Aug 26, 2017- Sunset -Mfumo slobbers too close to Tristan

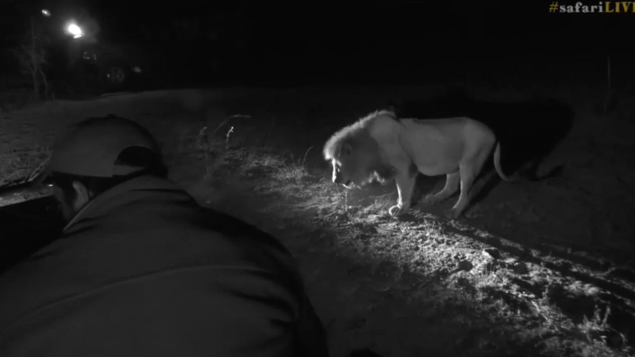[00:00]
well look at the fleming grimace on Mfumo right next to us that is as close as you're ever gonna get to a fleming grimace oh don't sneeze on me now that is not very pleasant of
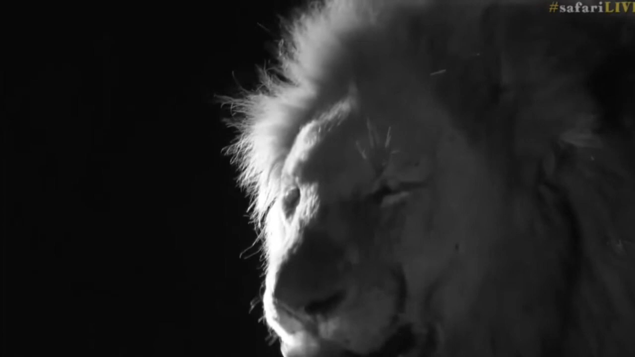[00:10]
you you just sneezed pretty much it almost hit the car that's how close he is but how cool is that fleming grimace so he's smelling the female he's sniffing around he's even salivating you can see droplets
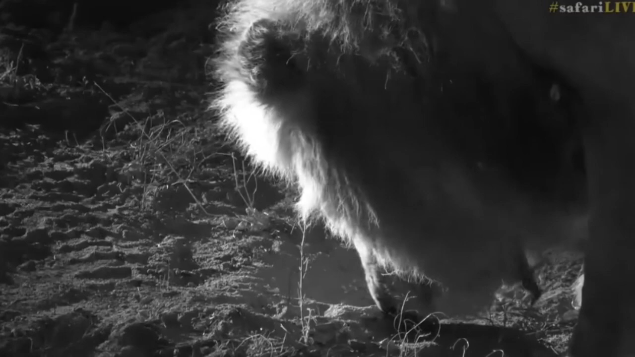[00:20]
coming out of his mouth as he's sniffing so he's picking up the scent on this female working out what's going on look at that how cool is this guys that is as good
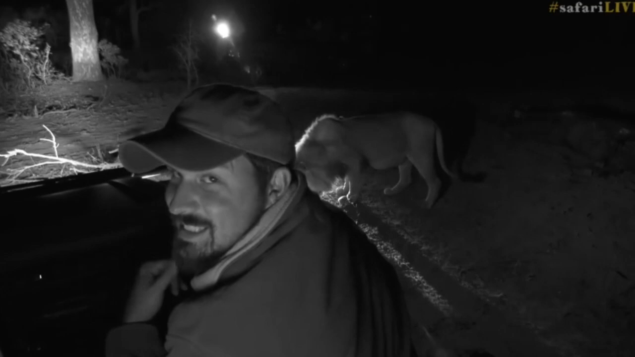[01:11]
how close he is how cool is this this is the best thing ever to have lions at this proximity I just want to turn this light off because I'm blinding the others and his mane all highlighted like that isn't that cool what a great way to
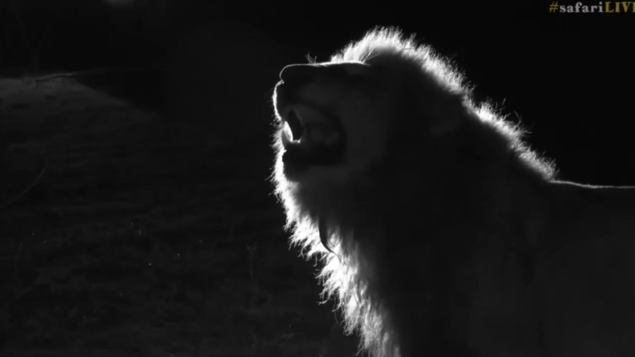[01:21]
see a big male lion that is as good as it gets guys we are being spoiled with him so close and for more you're doing a fantastic job except that you're a little bit too close to the car
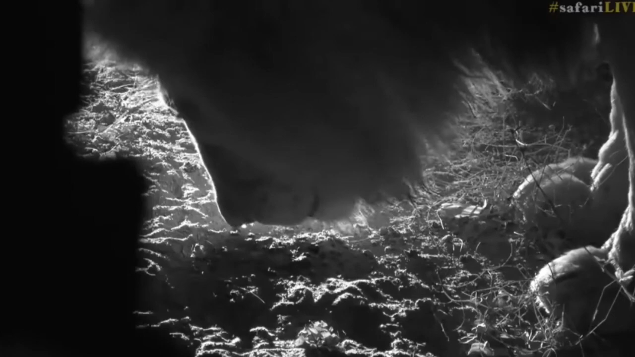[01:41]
look how he's smelling can you see the dust blowing as he sniffs there again oh look at that
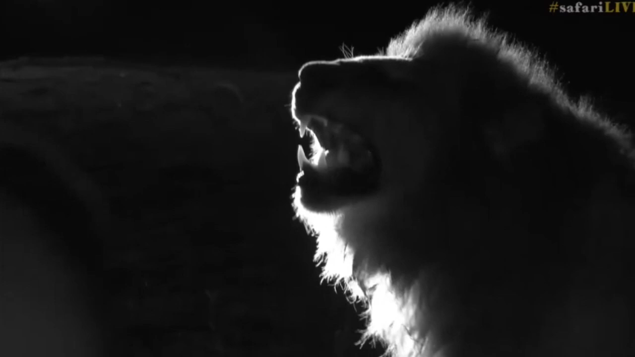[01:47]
so we're just going to take a sneaky photograph because well we can and it's not every day we get to see them at this proximity how cool
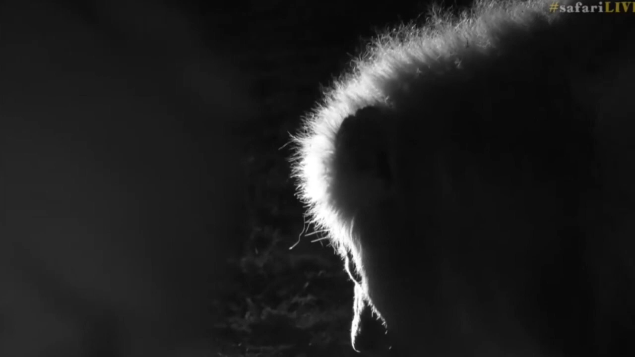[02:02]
that really is so epic we have been spoiled this cataday we've had cheetah in the mara this morning lions in the mara lions here on juma leopard it doesn't get any better when it comes to a cataday we've been absolutely spoiled so
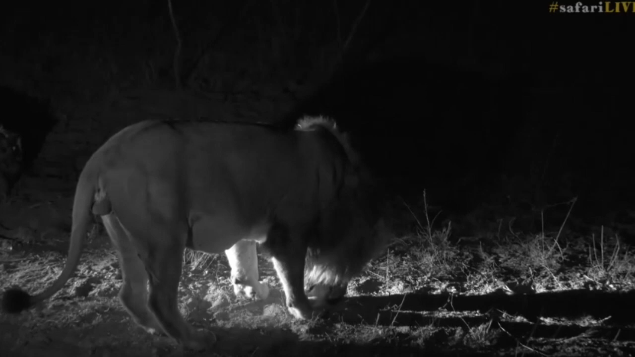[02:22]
feline friday was an absolute success cataday has been an amazing day as well and it's not every day that we get well i suppose nowadays with the mara it is we're getting
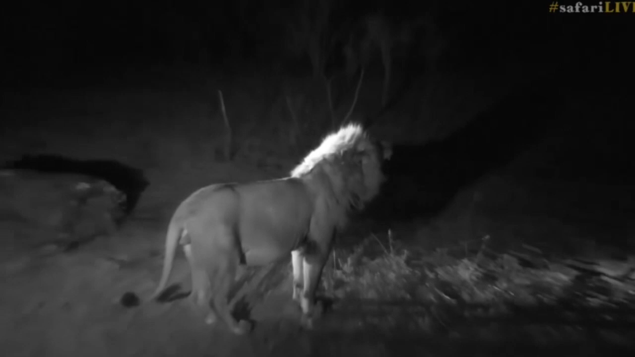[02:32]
it more and more regularly that we have the three big cats of africa on quite a regular basis so it's something very special about combining the two of them and to see this
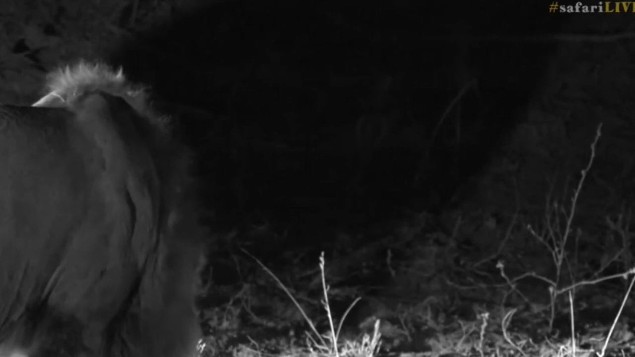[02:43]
and to have a male walking around us flem and grimacing like this is just a very special special way to end our afternoon
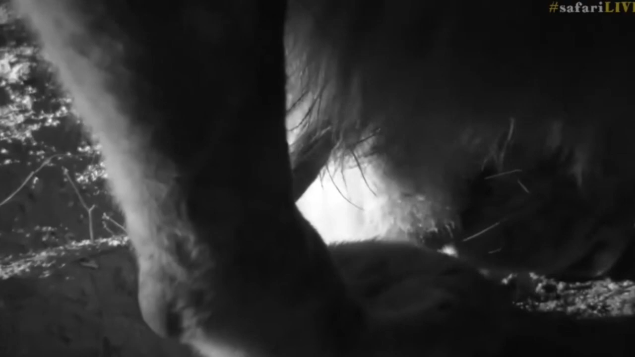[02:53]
so it sends us saying he's got a beard well it's more like a dreadlock that he's got underneath there you do see it
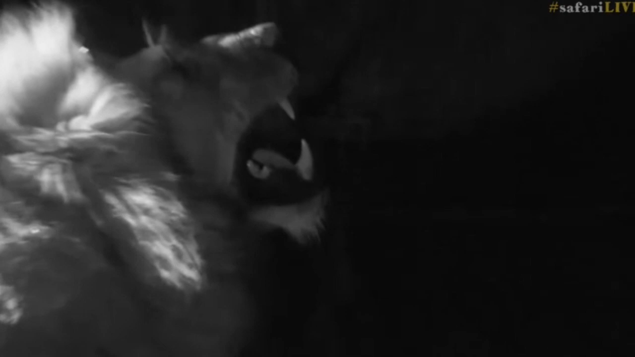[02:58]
from time to time with these guys i think this is the longest i've ever seen a male lion flem and grimace for he's done it i can't even count now how many times he's put his nose down and picked up the scent maybe because the other females were here and initially who knows maybe he's picking up the scent for the other enkoma members or he's picking up the scent for all his for his brothers as well as that female and that's why he's just decoding who's who as he sniffs around he's picking up all of these different sort of smells and chemical signatures and just making sure
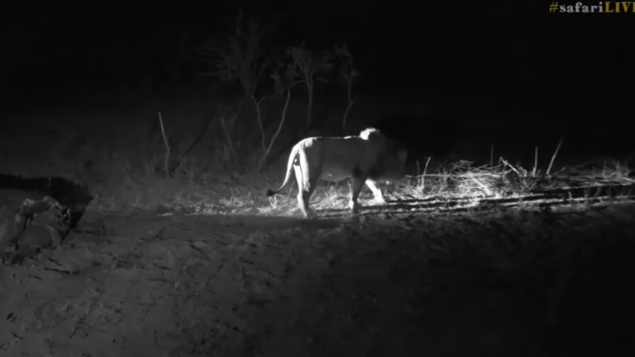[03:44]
look he's on the exact path that she was walking earlier isn't that amazing so earlier she walked at that exact way
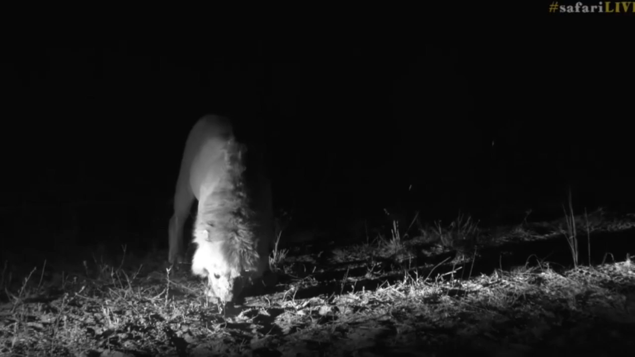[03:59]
Dave you say this is so captivating well it is indeed isn't it it's been very cool to witness and it's amazing to see how he's decoding it's almost like a little mystery that he's going through oh look at that he's going to do it straight towards us
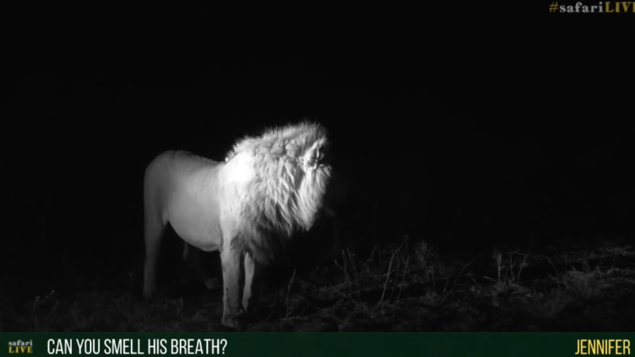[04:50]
it's not like he's breathing too hard at the moment if he had to roar at this proximity we would probably smell it and you would see the air actually being forced towards us which is pretty crazy but I can tell you that I've smelt lion's breath before at a closer level and it is not very pleasant at all they don't have nice clean teeth well thorn in the foot look how he's going to groom it out see how he gets his tongue in there you can actually see the thorn stuck on his foot